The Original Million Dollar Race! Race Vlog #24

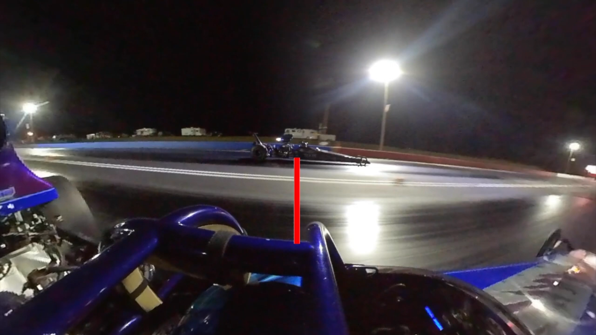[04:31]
If you think about it, he's over there killing a bunch. I didn't use any brake pedal to make that happen, but essentially I'm slowing down to dead on, and it made it where it was really difficult for him to find that window. There was a window there, a 6 thou window he could have got in on, but like I said, I'm slowing down, he's moving pretty good, and that gap shifted really fast and likely made it really difficult on him.